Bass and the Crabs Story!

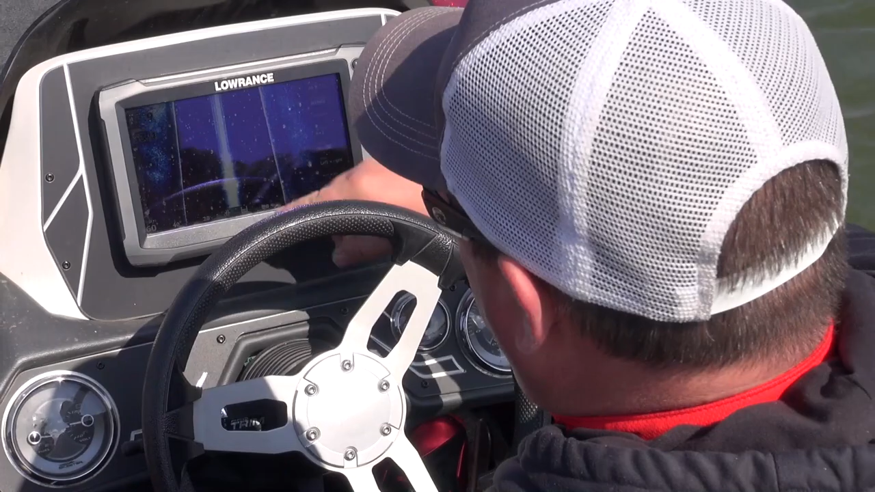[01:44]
Where it goes out to the side right there is 28 feet down. So you can see, and like right here, out here in the middle, that's 20 feet to the right of us.
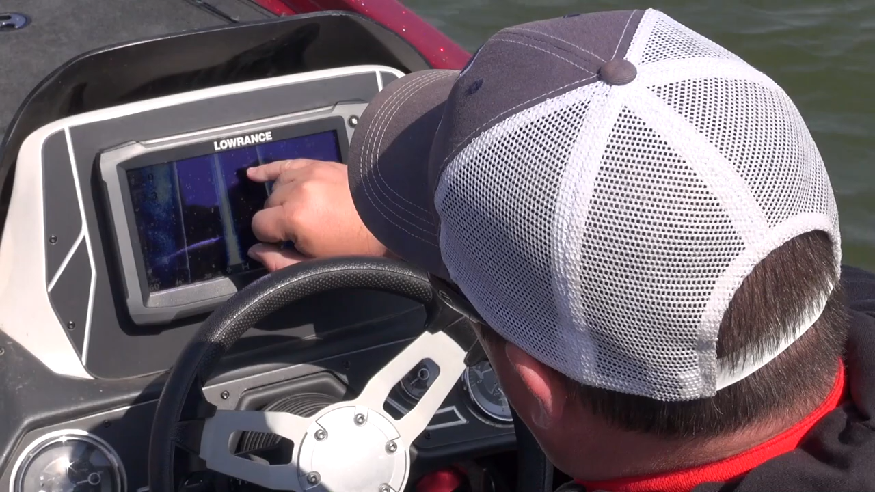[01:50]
There's three fish right there coming down the screen. And they'll just show up as little white dots like that. You can see kind of the indentations in the ground.
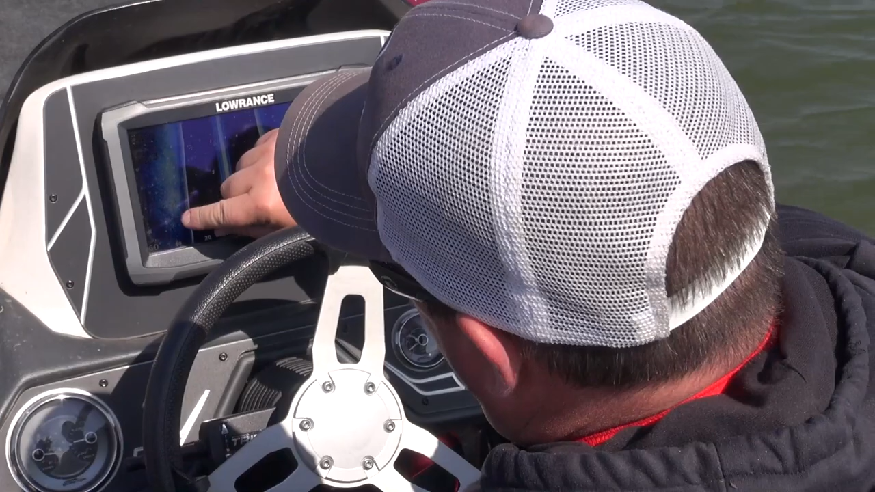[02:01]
What happens when that's darker color like that, you got a little bit harder surface. You can see right here, there's some rock pile in there, a little bit of rubble.
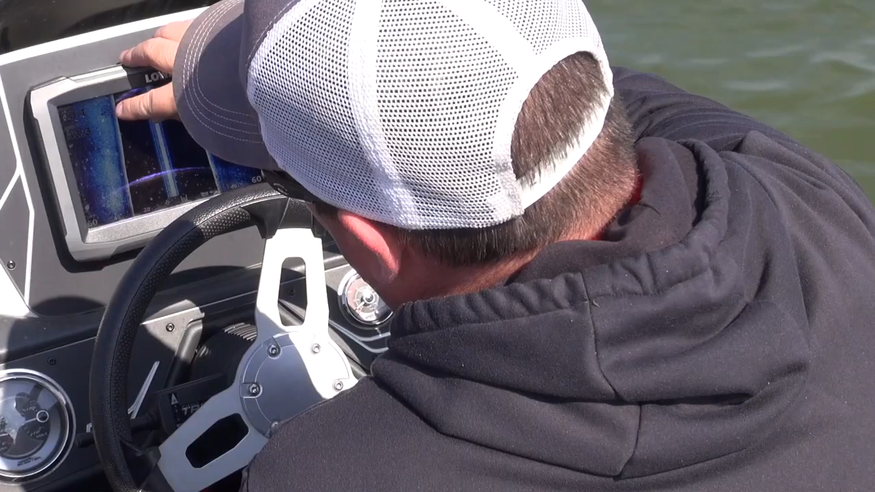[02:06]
It's got a couple little fish sitting in that. And that projects right off the back of the motor, so it kind of gives you an idea of what's below you. All right, all of that means we're gonna catch some fish.